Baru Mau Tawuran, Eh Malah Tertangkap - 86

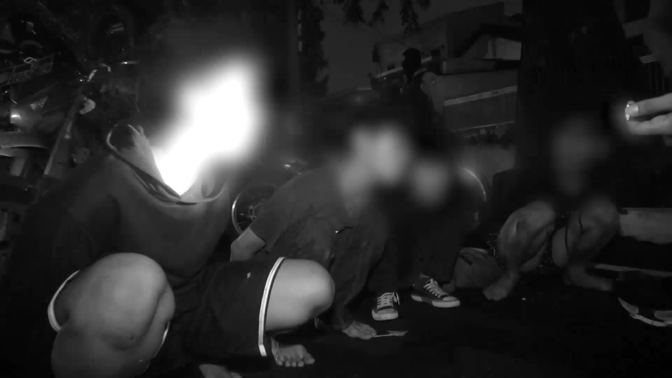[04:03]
kami lakukan pemeriksaan dan ada satu buah senjata tajam yang
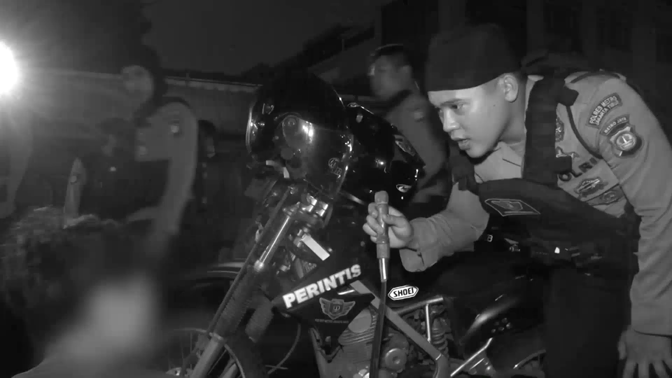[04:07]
diapui mereka salah satu dari pemuda tersebut bahwa dia yang membawa yang digunakan untuk tawuran
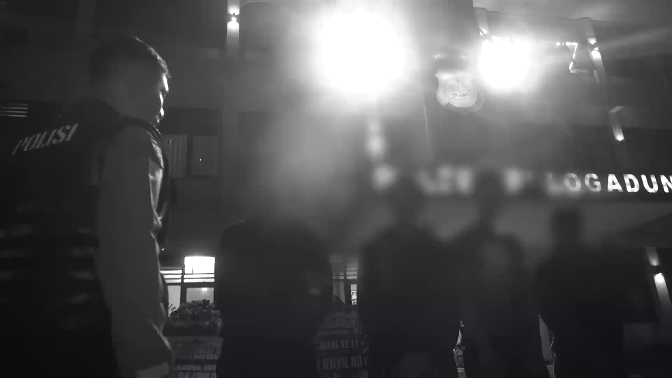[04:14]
untuk kelima remaja tadi buah
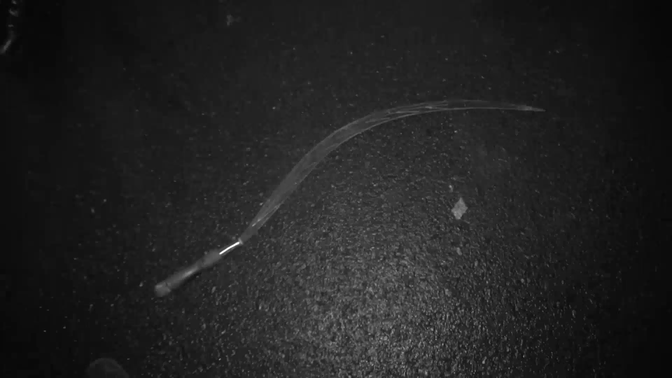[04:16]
senjata tajam dan buah
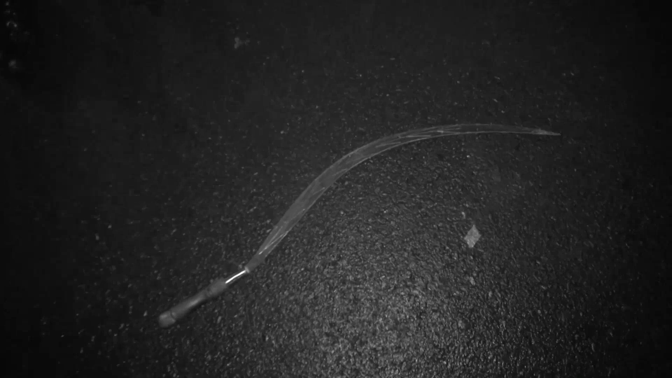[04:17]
senjata motor yang kami amankan kami selamat ke buah sepuluh gadung untuk di jalan juga